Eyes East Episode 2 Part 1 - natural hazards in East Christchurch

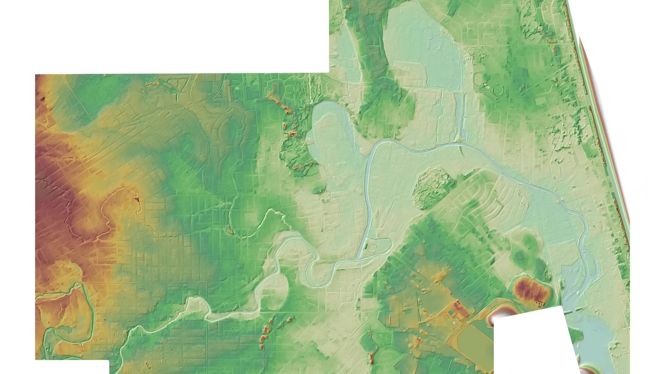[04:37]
And the land levels influence the drainage system which influences the flooding hazard from a landward side with water draining out to sea.